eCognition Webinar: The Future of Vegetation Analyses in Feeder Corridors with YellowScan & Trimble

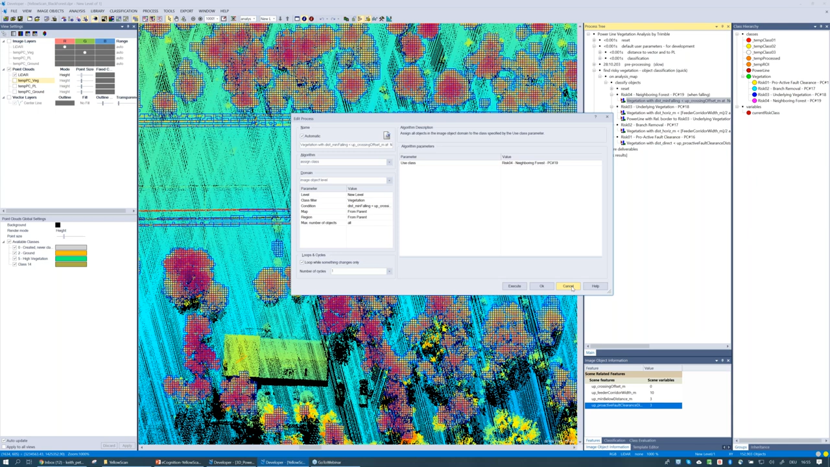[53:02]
So we can, we can use that for our class description and we'll run this, uh, this, this piece here should go through pretty quickly. And now we will assign classes to the, to the, um, to the point or not to the point cloud yet, but to the, to the image objects and let this run the final step while this is running, preparing the deliverables. And this is simply taking the, the classifications here. So these four risk classes, and we're going to take those classifications and then we're going to, uh, associate those with the point clouds and we will take the, the classification will, will classify the point cloud itself based on these four risk classes.
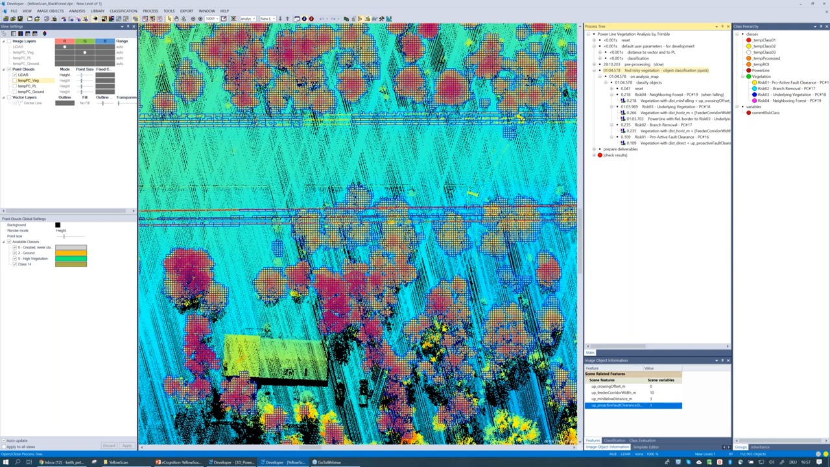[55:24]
We can see the, uh, corresponding, uh, class hierarchy type of legend here on the right. So I've identified just vegetation that's outside the corridor. I've identified tree crowns that are outside the corridor, but high enough to pose a risk. We see in the blue here, the underlying vegetation and in the yellow, so this proactive fault clearance and then some, some, uh, light blue, uh, point, uh, classes, uh, for this, a branch removal, uh, type class. That's wonderful. It, uh, it looks, uh, nice here in, in this view, uh, but now we want to get into our actual deliverables.
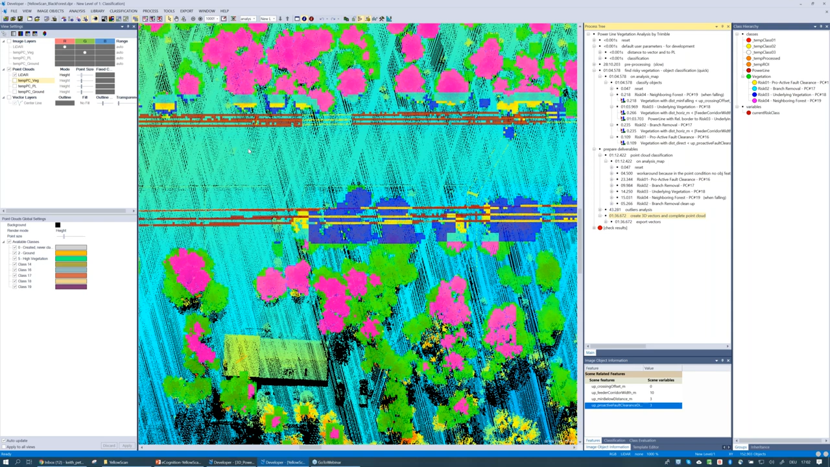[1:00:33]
vector results and we'll take a look at these now in the 3d viewer and get a sense of what, uh, what are the deliverables that we've actually created here with any cognition. So turn off our classification view. First of all, zoom out a little bit and we can turn off this, uh, full point cloud.
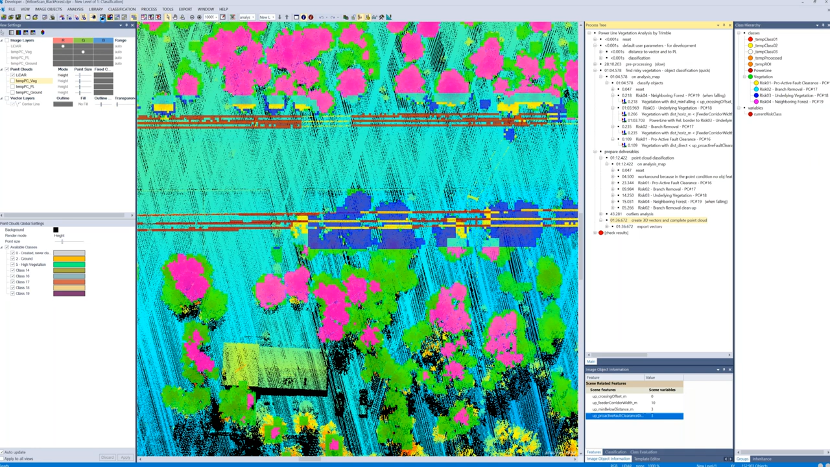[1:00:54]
I'm just going to take a look at the one called temp PC vegetation just represents my points. And, uh, vegetation, uh, you see, I'm still in height. I can now turn on a classification view.
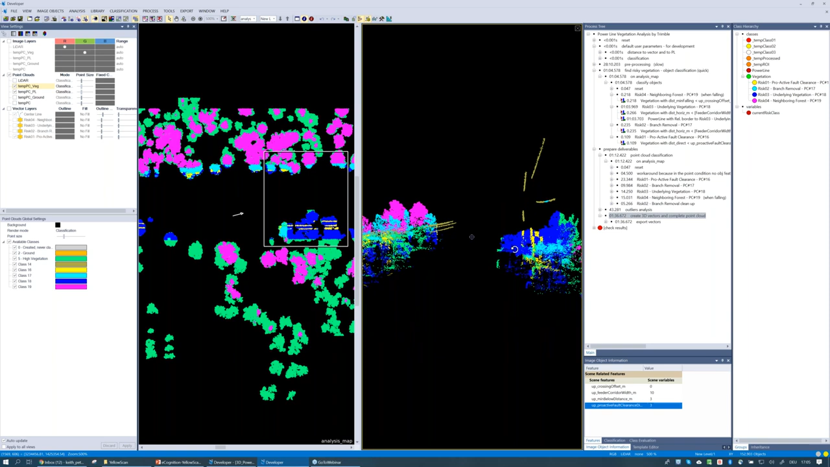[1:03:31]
uh, this area and there's a smaller, uh, line on one side of the road and then the larger, higher line, uh, excuse my lack of, uh, professional terminology and not from the, from the, uh, power industry. Um, but here we can see, uh, the results that we've classified. These points are available in, uh, 3d. Finally, I said, we, we created vector files. I can see that these vector files are available over on the left-hand side here in my view settings dialogue. I can come in and turn these on and we'll take a look at, uh, them here in the viewer.
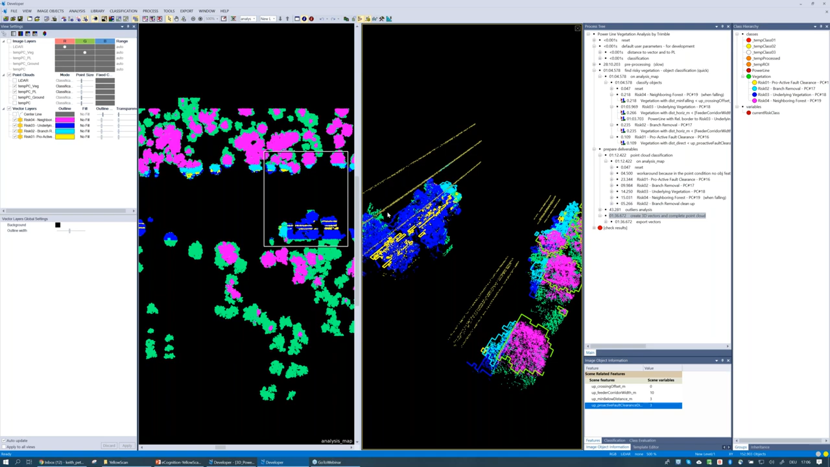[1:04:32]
and then these vectors will match the color scheme that we have here, maybe become a little difficult to, to see within, within the point cloud. So we'll zoom in, take a look at this and just to show, we do have actual 3d vectors.
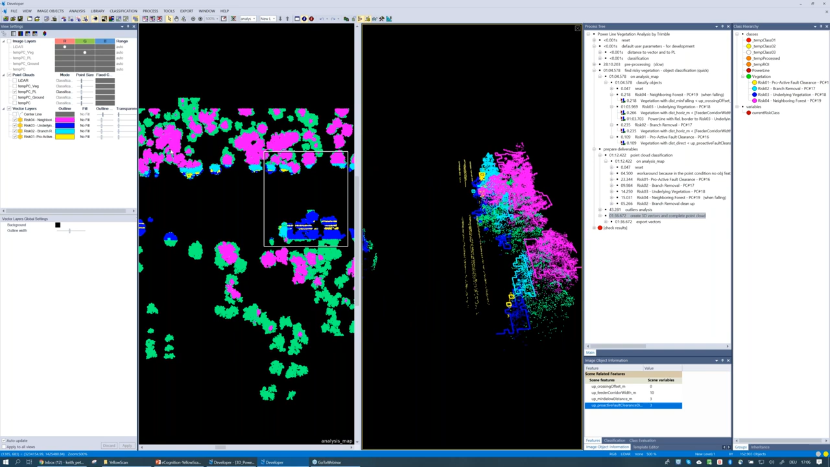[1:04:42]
We can turn off that point cloud and then see our results here. So these vectors are reflect the elevation of the objects, um, that they contain. Finally, what type of information do we have here? So we can open up our thematic attribute table and I will just pin off these other windows.
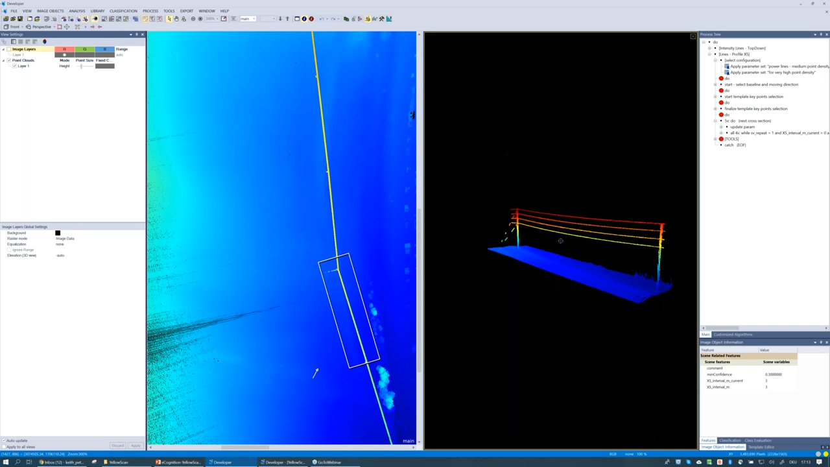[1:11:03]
While this is closing, I should mention again, this is all, uh, specific tools for eCognition developer. So the first thing I want to do, I'm just going to set some parameters and I am then going to, uh, set what is called a, uh, select a baseline. And I'm going to define just the, what direction do I want? I'm going to be doing line extraction here. I'm going to just give eCognition a general, uh, vicinity of where, uh, where this line is. I don't have to get too caught up in the specifics. So I'm creating a line, uh, here, just perpendicular to the transmission line, first of all, and then I'm going to drop a line, just a point up here.
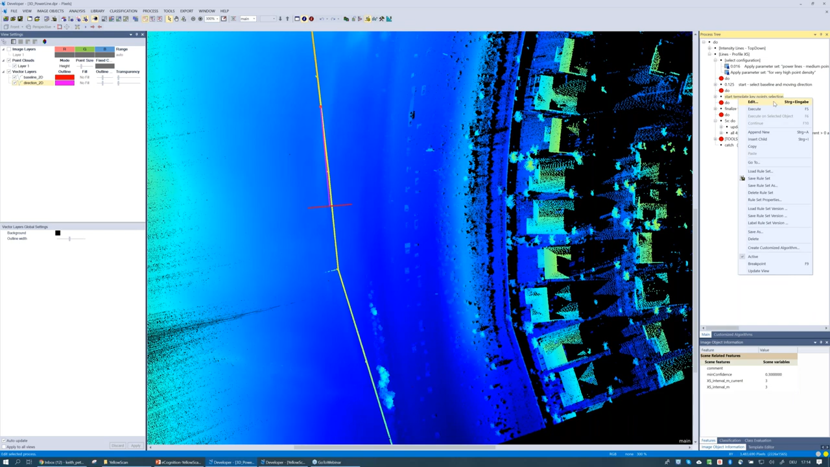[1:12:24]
And then as a user, this is where I have to physically interact and create, uh, just drop the three points who will be entered into this 3d viewer, uh, section here. And I'm getting a cross section of, uh, of this transmission line. So that's where those, those, uh, select base lines. Um, that's where this comes into play.
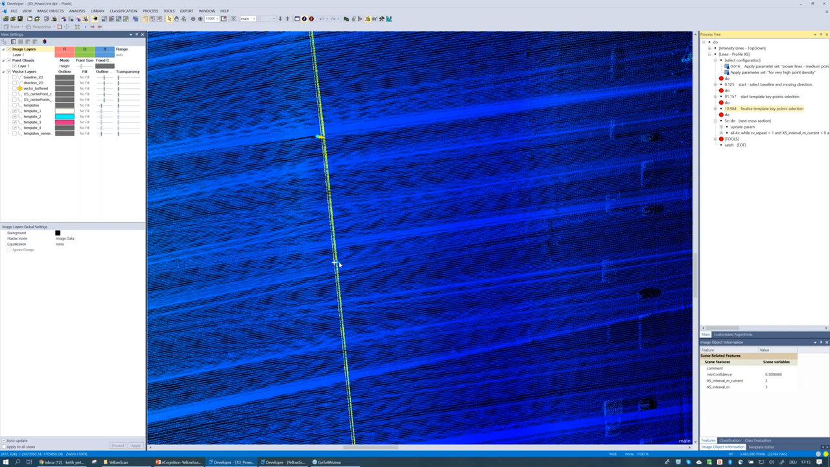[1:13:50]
And in this case, these, uh, these four, uh, templates, one, two, three, and four, and we're going to use these to create a 3d, a vector, uh, line. And what I'm going to do here, you see this five X or five times do what this means is I'm going to run. I'm just going to simply run this, uh, five times. And, uh, as it's run, it's going to take this template that we're going to walk down, uh, the transmission line, if you will. And we're going to apply this template to look at how the template fits with, uh, with the, with the data.
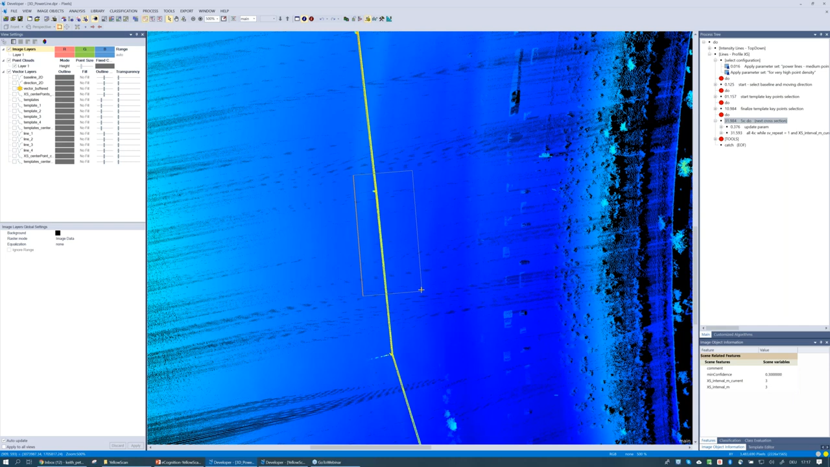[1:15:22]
And we'll take a look at these in, or these lines now in 3d. So again, uh, nothing to see here.
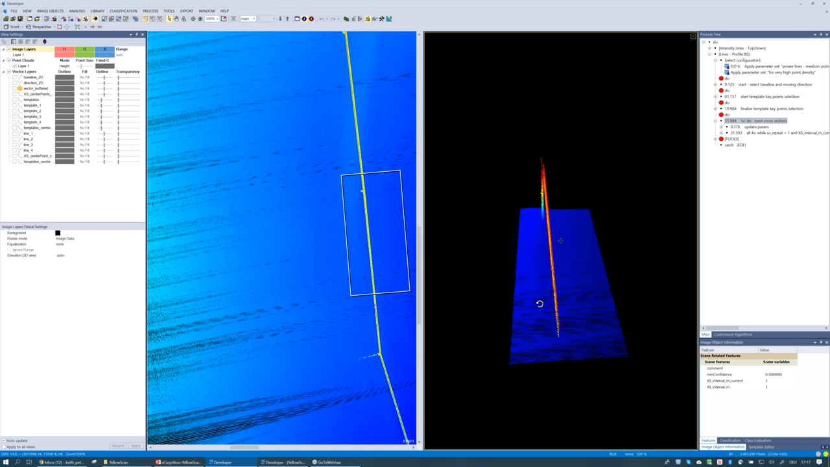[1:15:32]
I haven't turned on the vector lines, so we can do that in the viewer. And now you can start to see this vector, these four vector lines appear here. I'll turn off the point clouds so we can see these better.
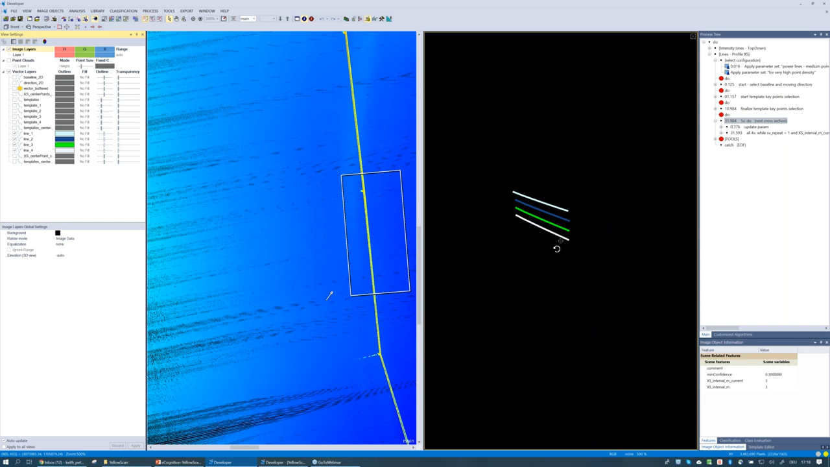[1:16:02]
And I can take these lines. I'm turning them within the viewer. I'll turn this back on, reduce the point size here. We can see those, uh, lines, uh, those vector lines. So this is, uh, something we've been working on internally. I really just, uh, extracting the line feature type, uh, information, um, from point clouds. Uh, one of the experiments that we wanted to see was whether, uh, uh,